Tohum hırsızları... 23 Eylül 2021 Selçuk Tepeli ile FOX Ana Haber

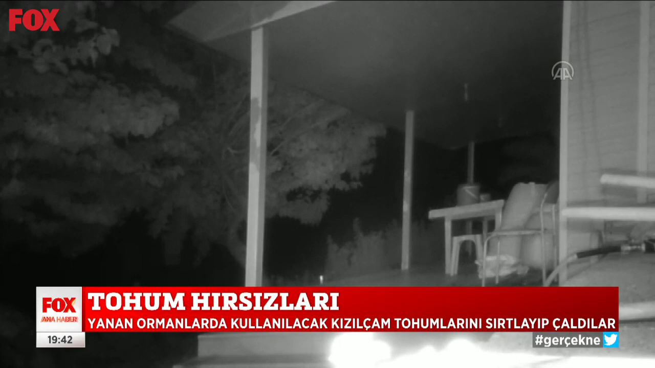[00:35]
Yanan ormanları tekrar ağaçlandırmak için depolanan kızıl çam tohumlarını çuval çuval sırtlayıp götürdüler.
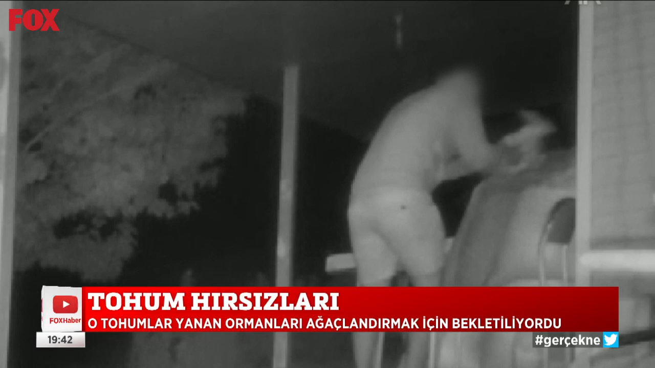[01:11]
Foto kapağın görüntülerini inceleyen istasyon çalışanları tohumların gece 4 kişi tarafından çalındığını tespit etti. Jandarma 4 şüpheliyi çaldıkları tohumlarla birlikte yakaladı. Şüphelilerin tohumları fidancılara satmak için çaldığı ortaya çıktı.